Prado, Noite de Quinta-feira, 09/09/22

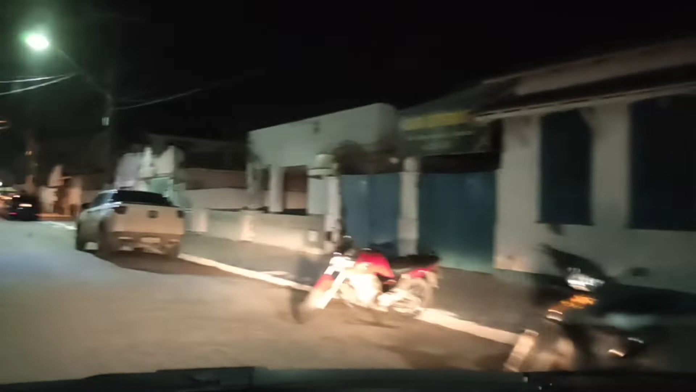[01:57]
E aí a gente só tá dando aquele retornozinho aqui Um videozinho aí de uns 5 ou 6 minutos Pra vocês verem aí Que Mesmo com frio
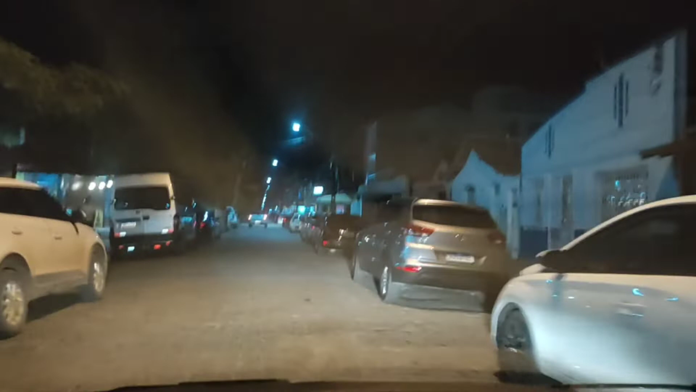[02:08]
O trado continua Límpido E durante o dia As pessoas Conseguem Chegar E a praia, viu? Amanhã Se der tempo Eu vou passar ali na região da praia Pra ver como tá o movimento Vê se
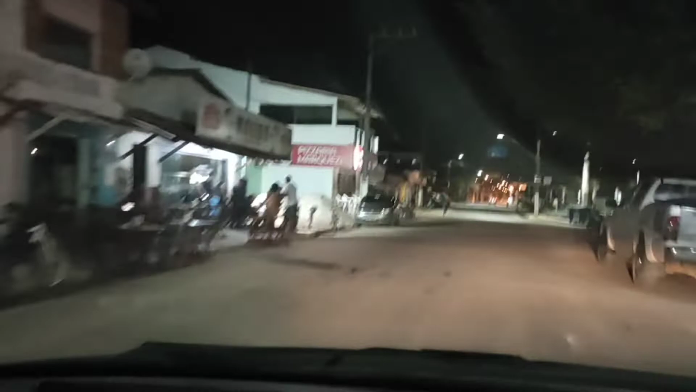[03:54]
Arrumadas Essa aqui é a região da rodoviária Tem um movimento Sempre tem um movimento por aqui Tem a pissaria Maquese E essa pracinha aqui E vida que segue, né?
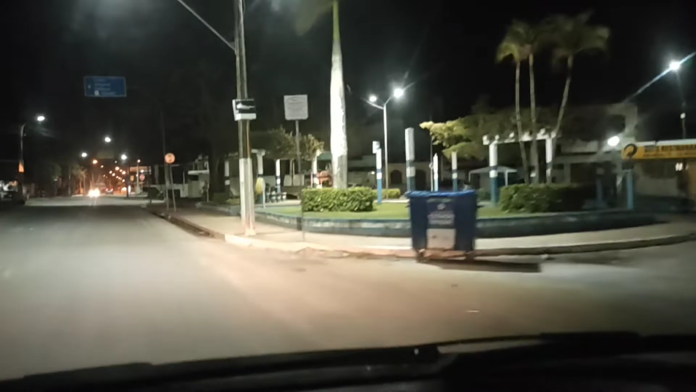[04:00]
Os ânimos Não estão muito Estão meio acirrados Pra aquela região de Curubau Mas isso vai passar As autoridades Já estão aí Daqui a pouco as coisas Acontecem Se resolve Tá certo?
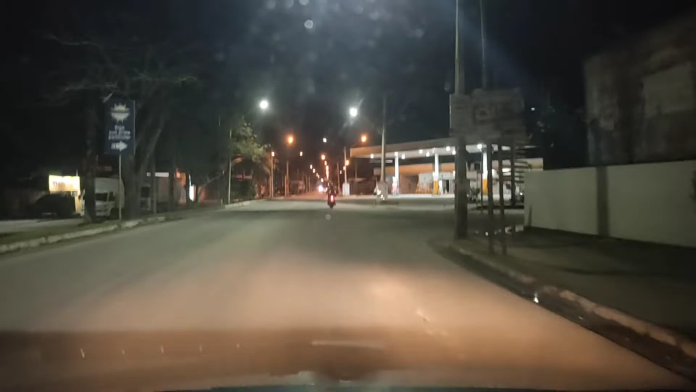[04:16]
Tem já aqui A gente só quer mostrar As belezas
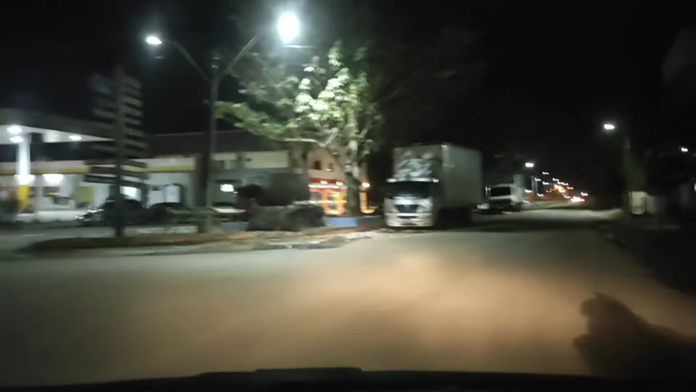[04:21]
Isso aí, gente Bonita Essa aqui Esse trecho aqui Faz parte da BA 001
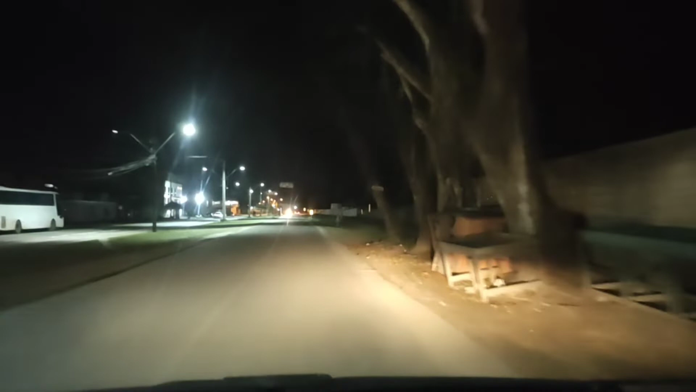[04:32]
E andam aqui No sentido Baservi, né? Xatiba Vai por aqui também Praia da Paixão Tororão
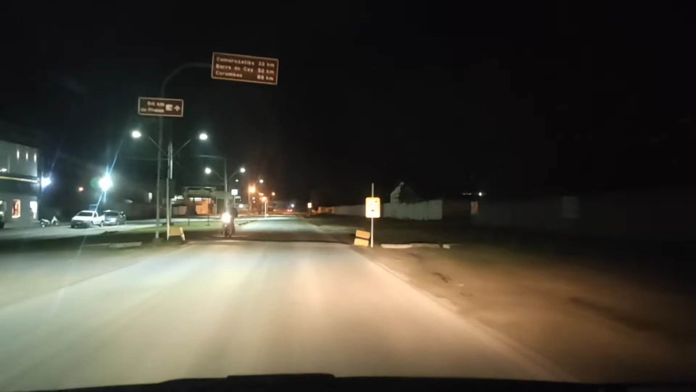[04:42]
É... Amendoeiras Camping Tudo é por aqui Viu? Nessa estrada aqui Vai pro bairro Baservi também Vai pro São Sebastião Tudo já vai por aqui também Tá certo? Eu já quero deixar aí Um abraço Pra todos vocês Beijo no coração Deixa aí aquele like Compartilhe Deixa um comentário aí Certo?